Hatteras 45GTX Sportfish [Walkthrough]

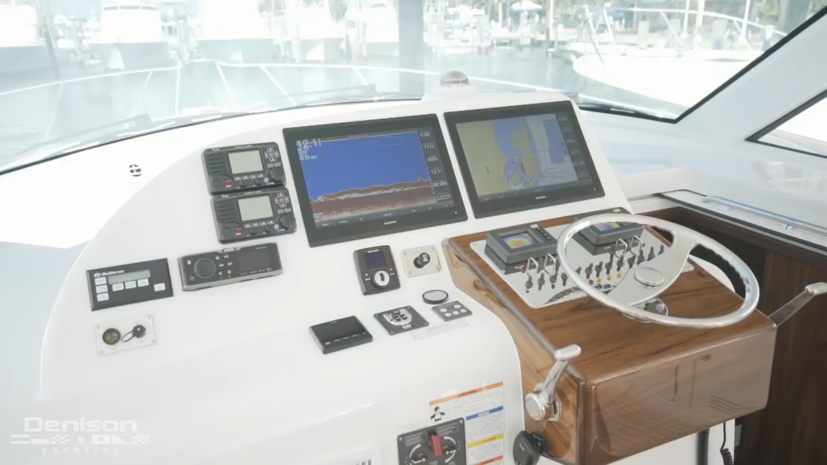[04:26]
The heart of the helm displays two 17 inch touchscreen garments.
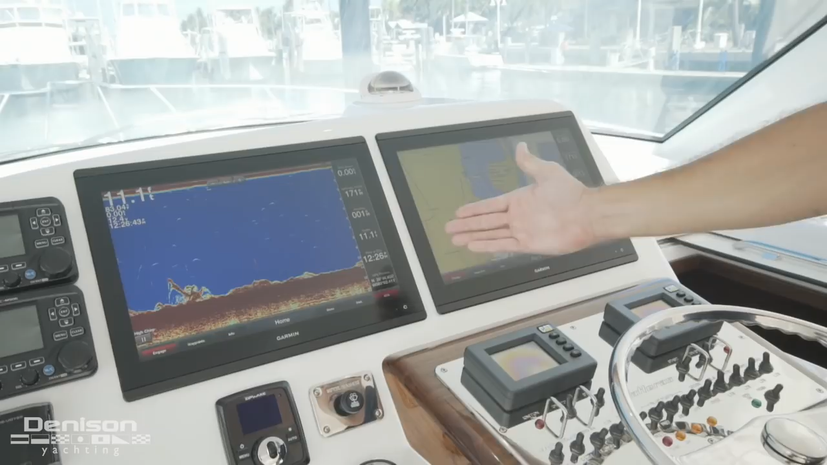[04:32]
On the left here you have your sounder which is chirp capable with high and low frequency. To the starboard you have your GPS with radar overlay options.